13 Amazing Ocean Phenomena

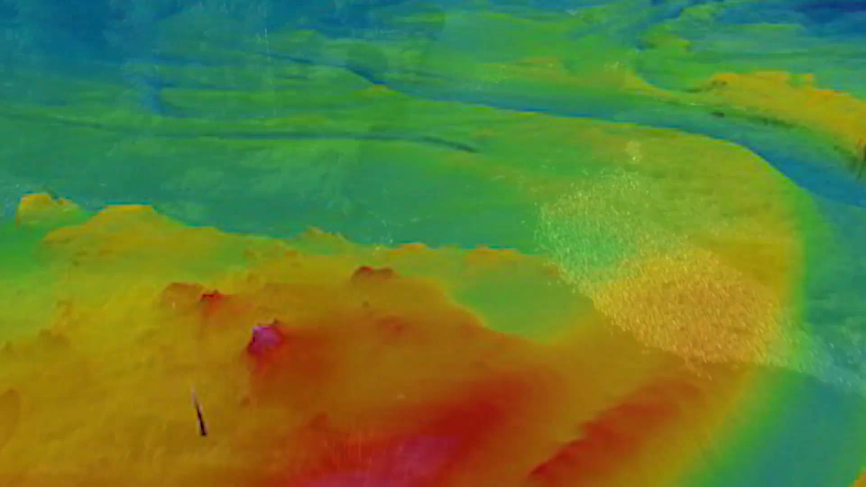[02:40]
3D scans using false color were generated to give an idea of how it flows along the bottom of the Black Sea.